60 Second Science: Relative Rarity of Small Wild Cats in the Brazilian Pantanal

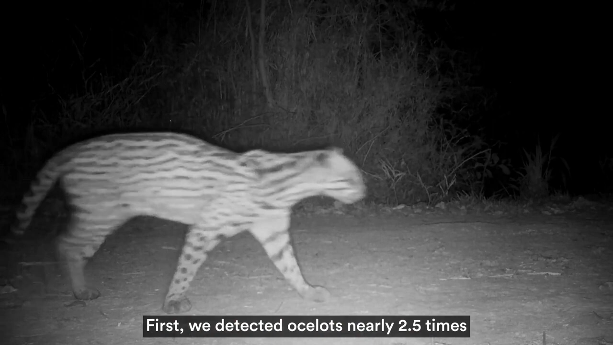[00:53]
First, we detected ocelots nearly 2.5 times more frequently than in earlier studies. This may be because of Camatrap placement.
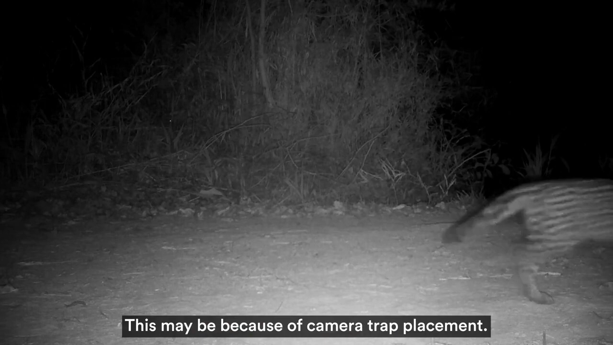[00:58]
Camatraps were frequently on roads and trails, which aligns with ocelots' likelihood to walk along roads.